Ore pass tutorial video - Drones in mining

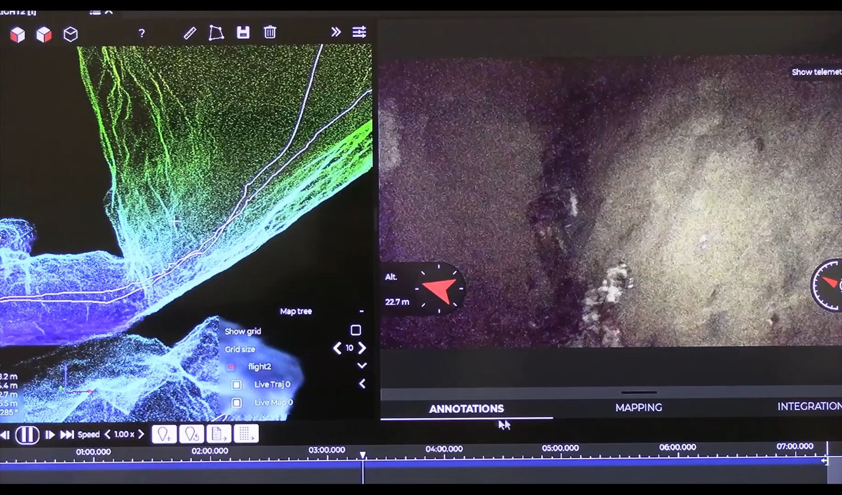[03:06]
Water dripping If the AWPASS is too wet, it might be impossible to fly ELEOS.
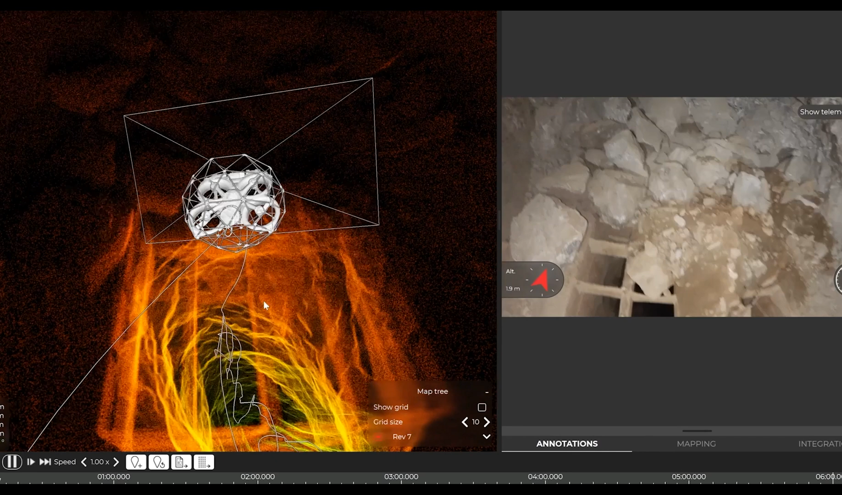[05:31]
So we do not need to rush, but we don't have too much time to stop on the way either, if we want to cover the full AWPASS.
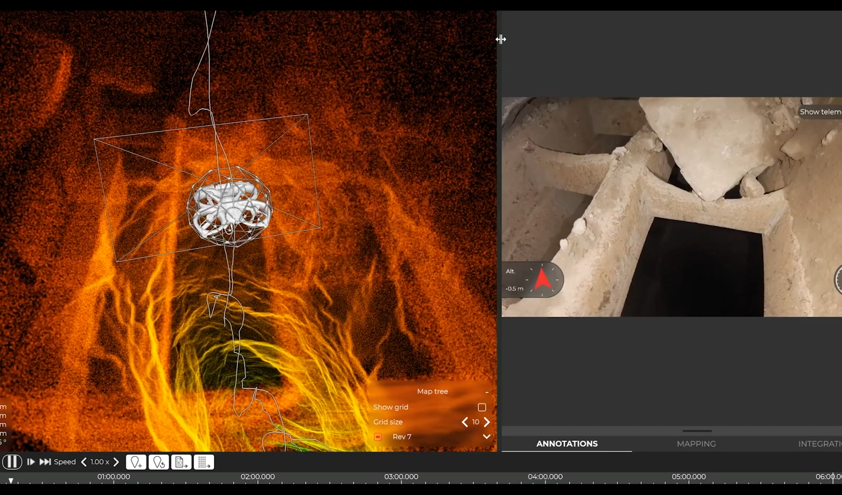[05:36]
As we are using the LIDAR REV-7, which has a longer range and point density,
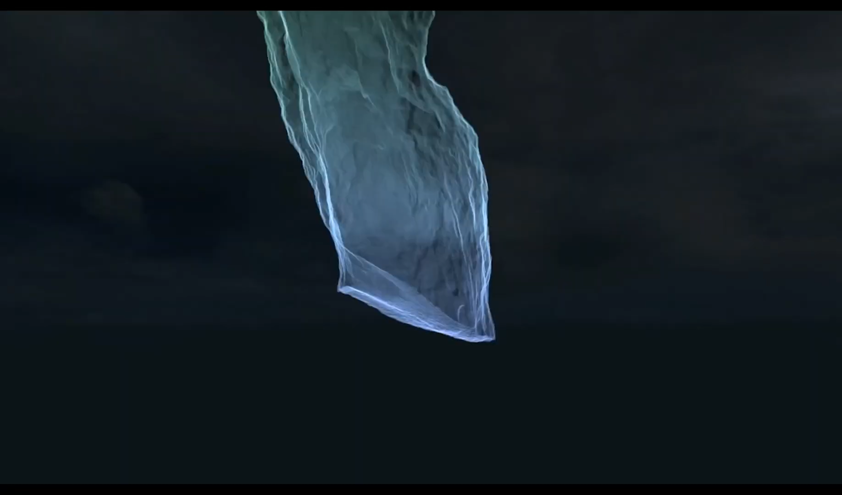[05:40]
we just need to do two 360 turns on the way down.
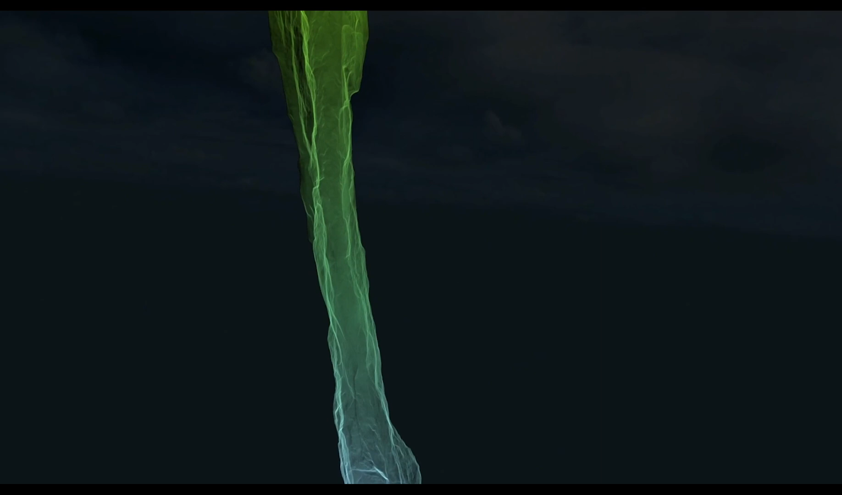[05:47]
Once we reach the bottom of the AWPASS, we will then fly up and out.
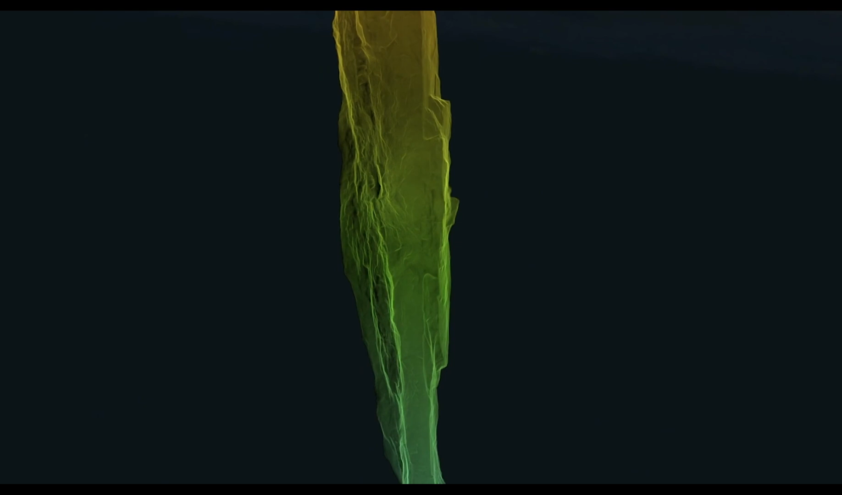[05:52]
The total flight time should be approximately 5 minutes 30.
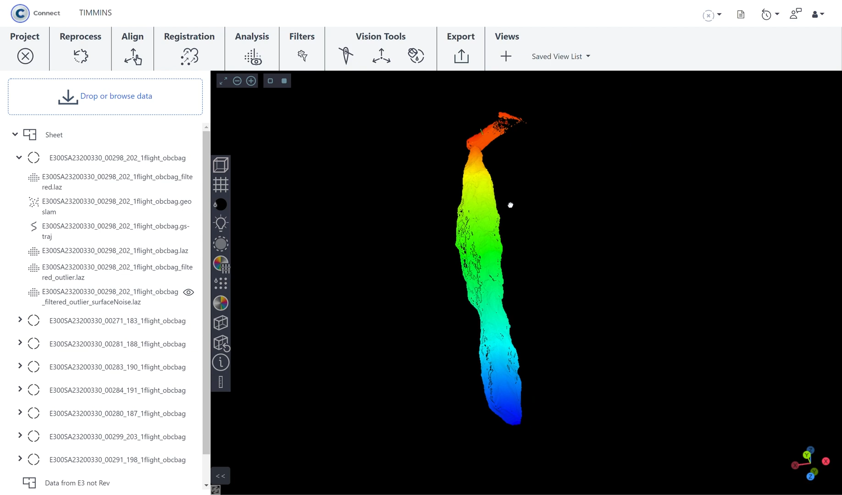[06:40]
Once processed, you can view your high-accuracy point cloud. Keep in mind that each inspection and AWPASSes are different and can have different risks.
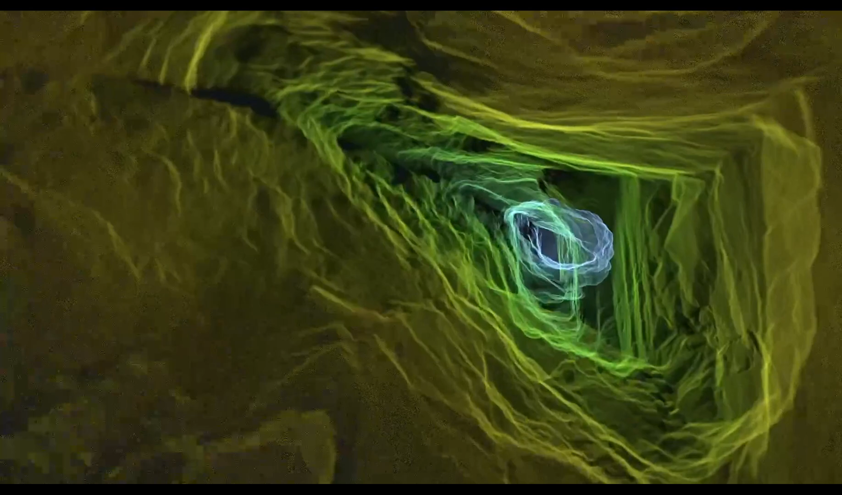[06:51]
We are sharing here good practices, but you need to do your proper risk assessment and evaluate if ELIOS-3 is the right tool for the job.